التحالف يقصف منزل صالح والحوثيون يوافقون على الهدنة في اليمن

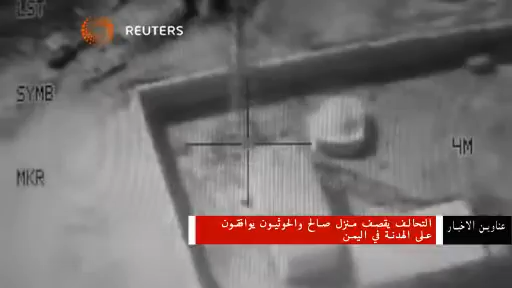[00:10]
شنت قوات التحالف الذي تقود السعودية غارات مكثفة على معاقل الحوثيين في شمال اليمن كما استهدفت
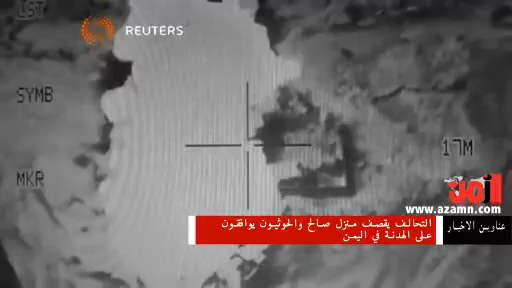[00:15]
منزل الرئيس السابق علي عبدالله صالح في العاصمة صنعاء إلا أن وسائل إعلام يمنية قالت إن صالح وعسرته بخير